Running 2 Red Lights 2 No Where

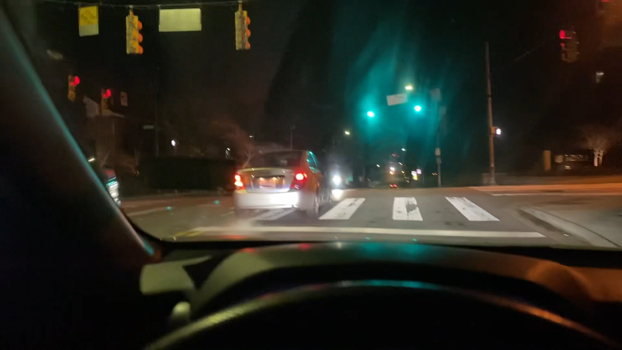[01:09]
Two red lights he ran, and look where he's at. Amazing.